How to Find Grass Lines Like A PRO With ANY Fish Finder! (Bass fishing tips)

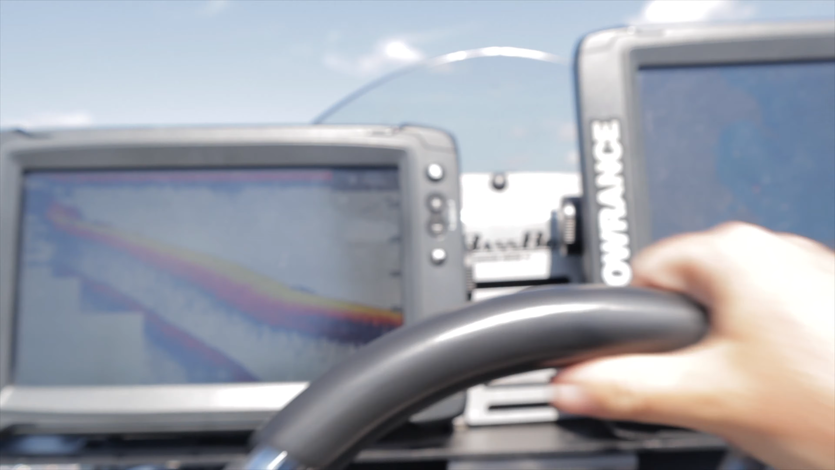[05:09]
I'm going to show you how to find that now by switching to my structure scan.
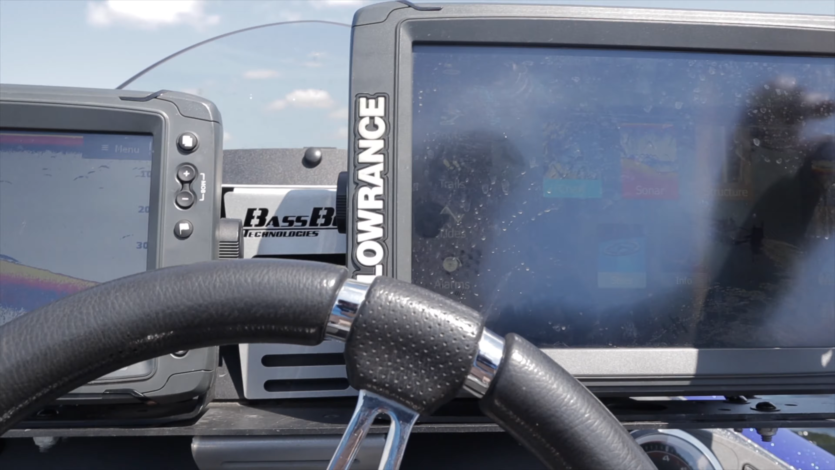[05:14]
So now using structure scan is the best way to find some grass lines.
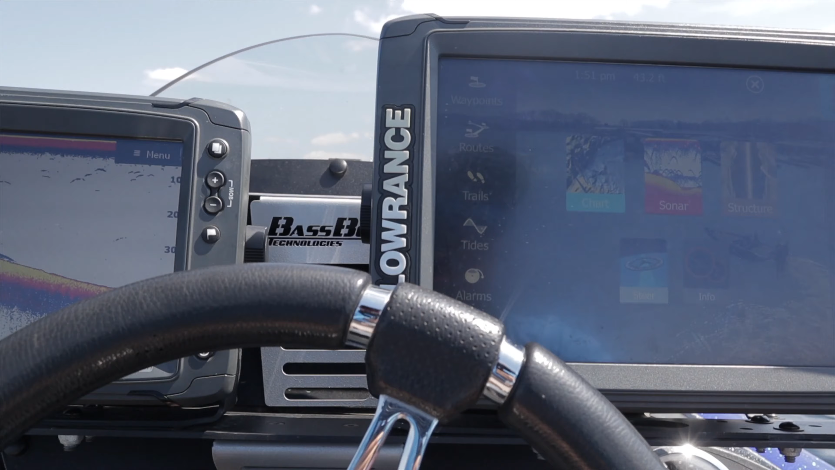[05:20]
Here is how I set mine up.
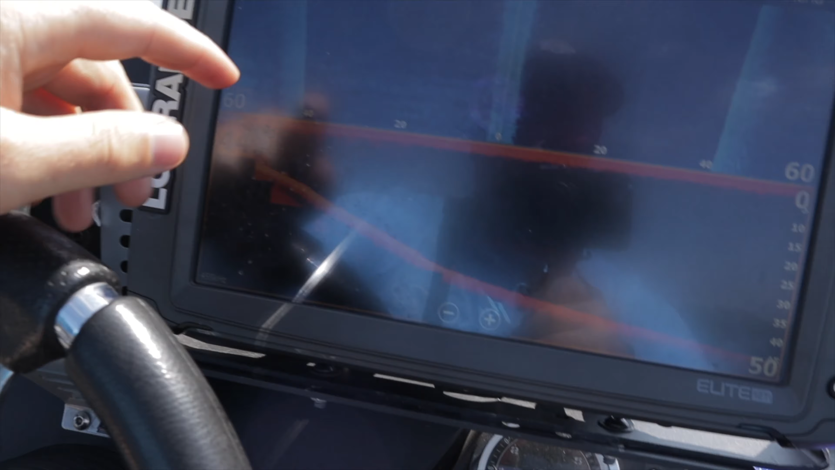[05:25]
I set up my side scan and my down scan. Down scan is going to show you really really well
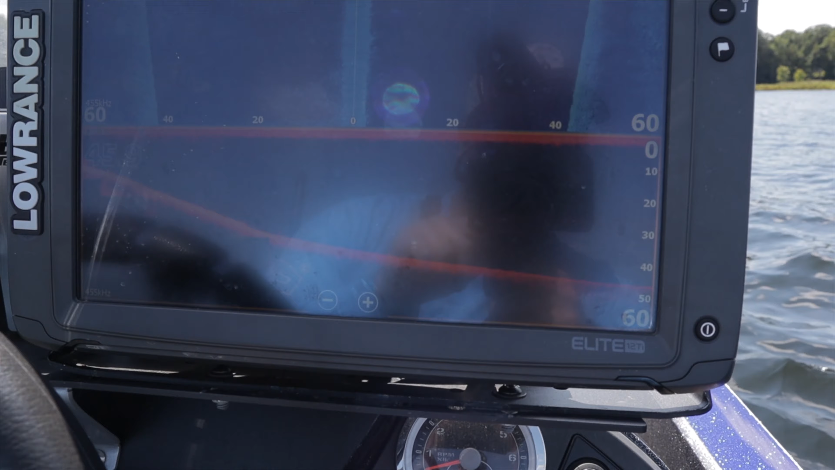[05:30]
what these grass lines look like and you'll actually be able to see the fringe
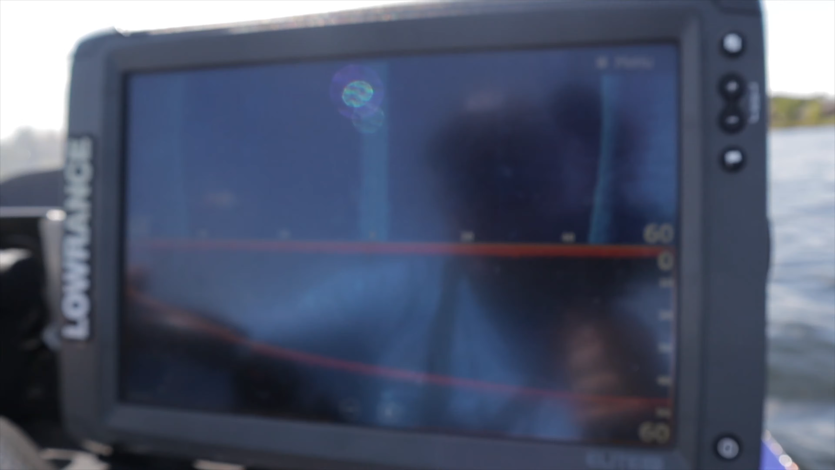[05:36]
or if there's fish on the edge of it or stuff like that but the side scan is what I use to determine how the grass line goes.
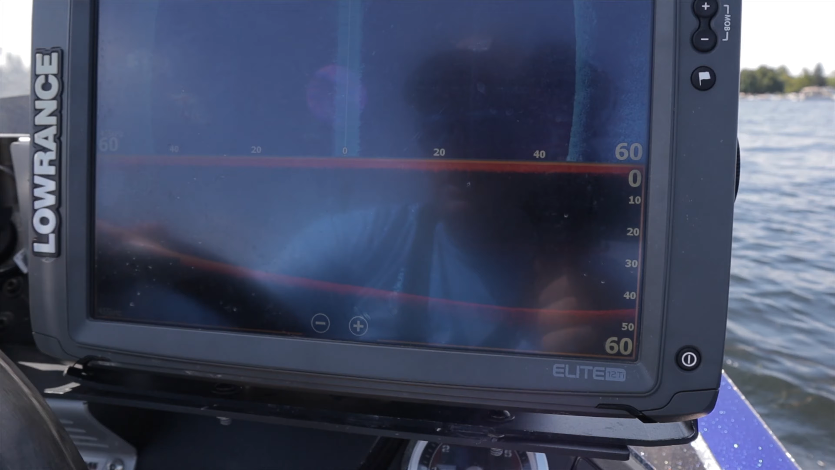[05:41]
So here's I'm doing the same thing.
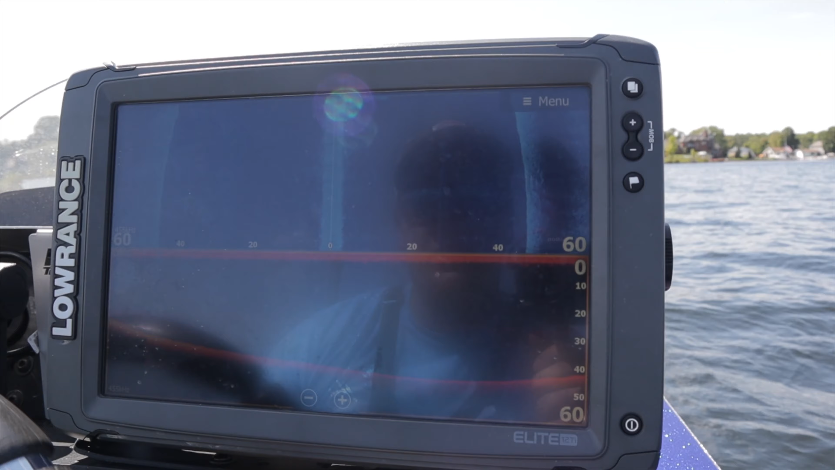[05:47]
I'm making my zigzag pattern and I'm going to head straight back into the bank here
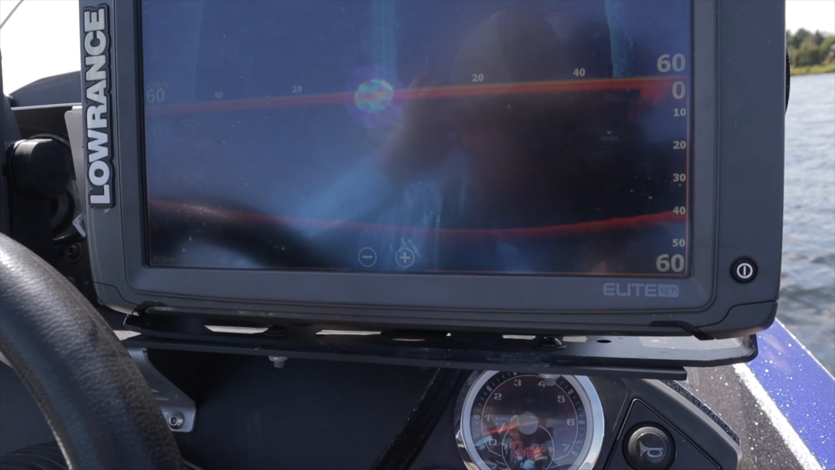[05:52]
and as I get closer what will happen is my side scan will actually show the
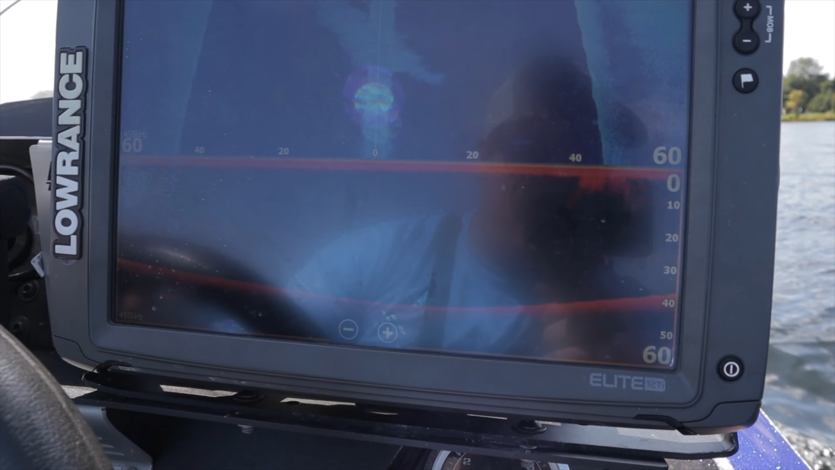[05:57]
grass that I am looking for but it'll show it for a long distance.
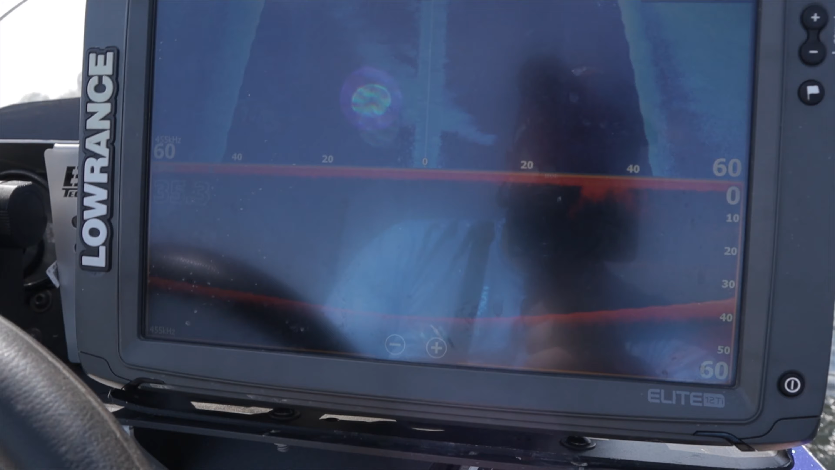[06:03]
So we'll brighten that up just a little bit. It's very dark because I'm out on the edge here.
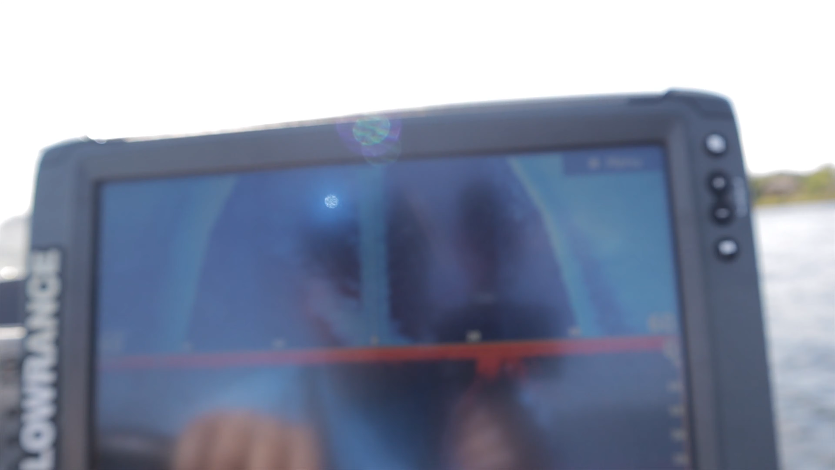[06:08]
You can see there's a pile of bait right there off to my right hand side
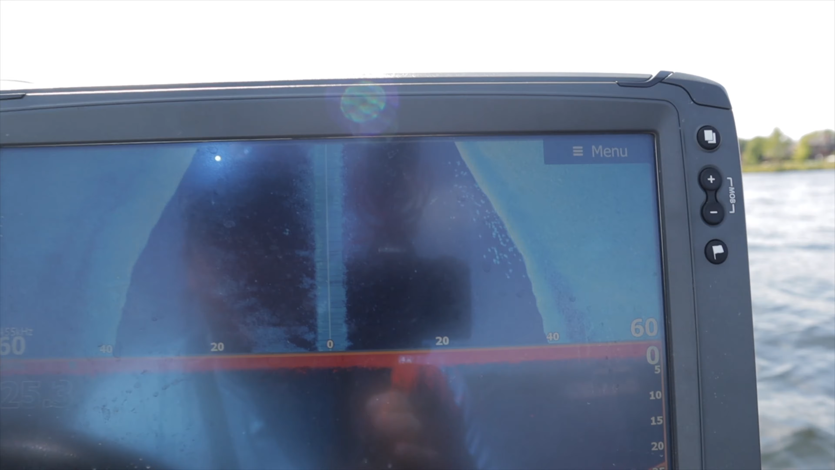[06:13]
and now I'm going to keep going until I hit this grass line and then I'll stop and I'll freeze the windows here so I can show you what I'm looking at.
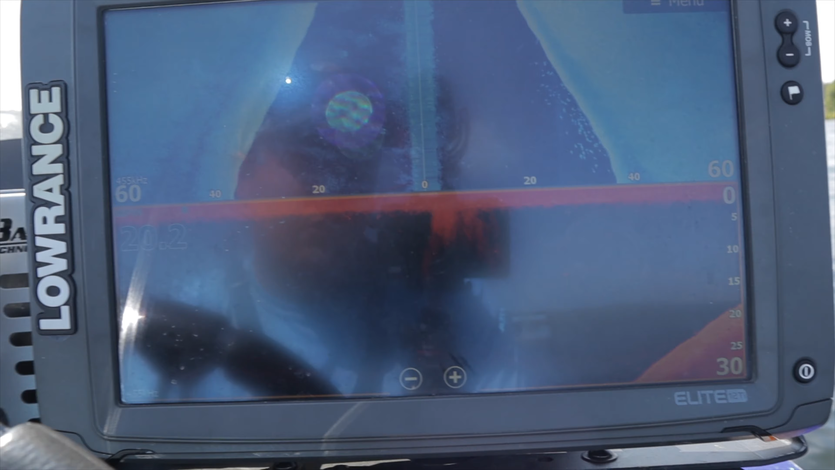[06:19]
So I'm going to keep idling up
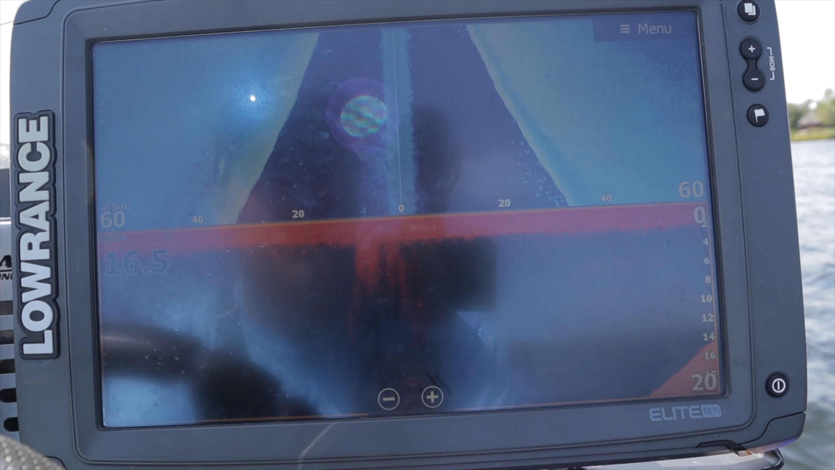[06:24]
and right about there is my grass line.
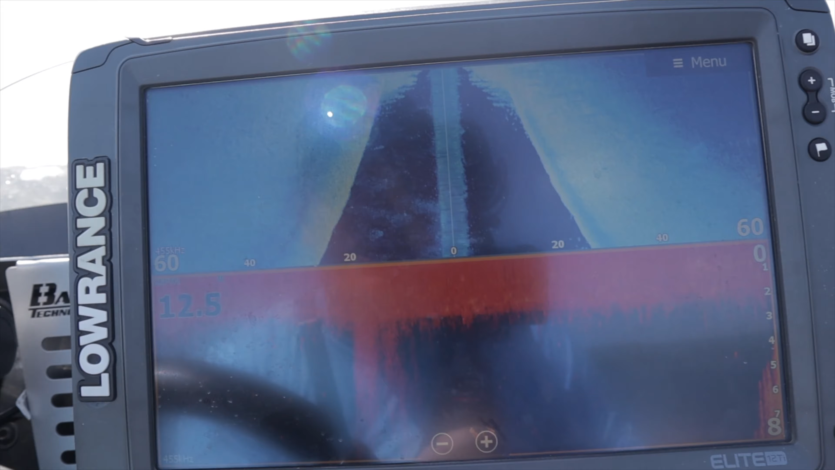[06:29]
So I'm going to let this go a little bit further because this is looking like what I want on the side scan here.
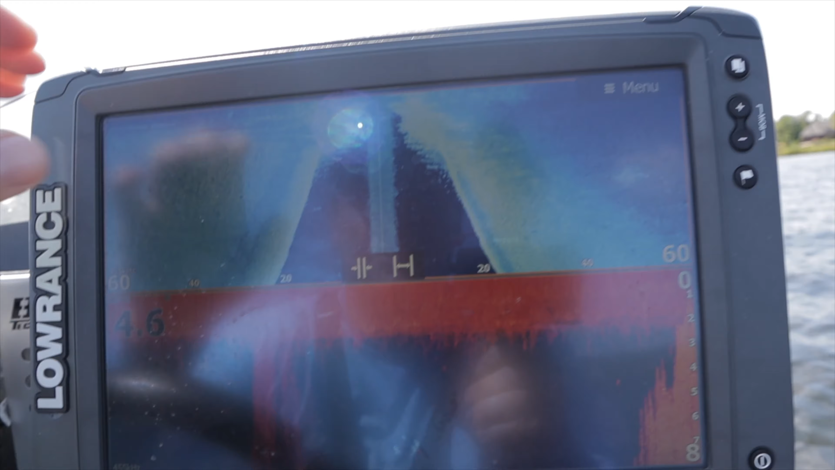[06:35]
Okay now I'm going to pause it.
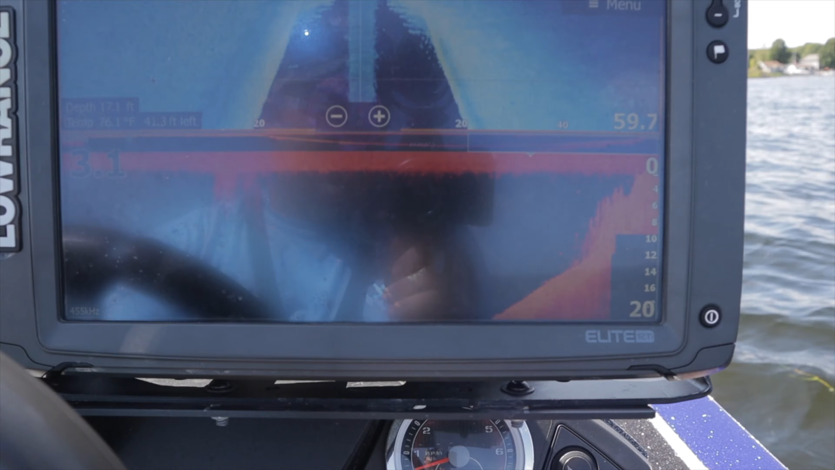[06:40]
So you can see this is my grass line on down scan.
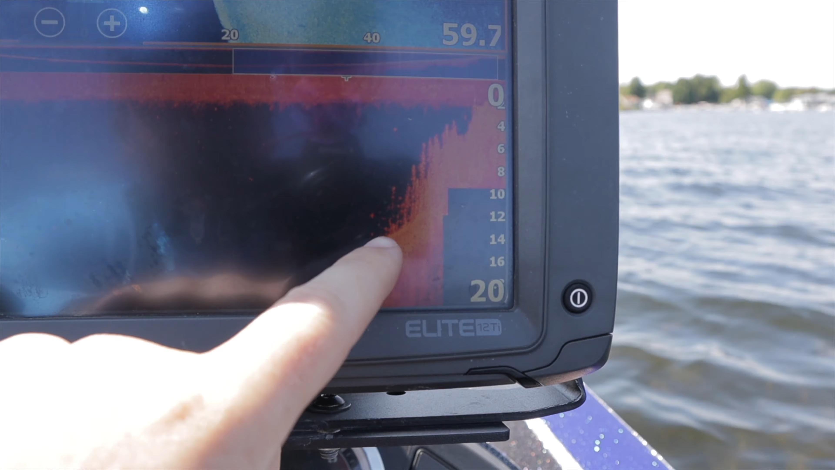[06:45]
There's a couple fish down there on the edge but like I said you only have one point of contact so you just have
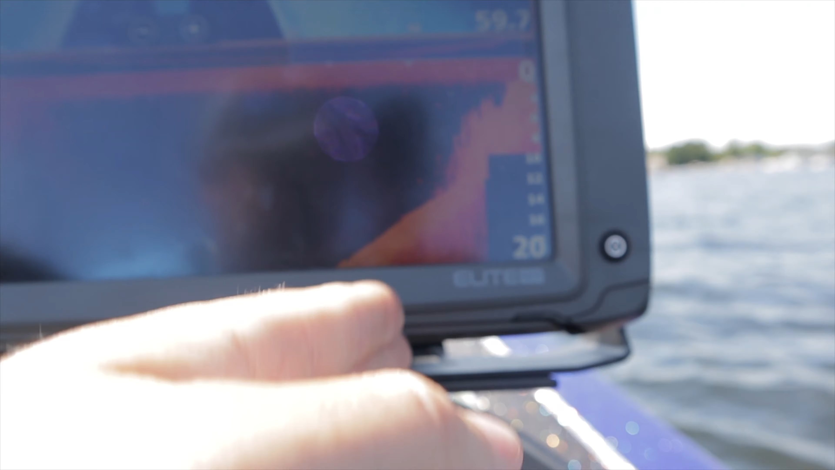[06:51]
to keep making zigzag lines and keep hitting that over and over and over again until you find out how it goes.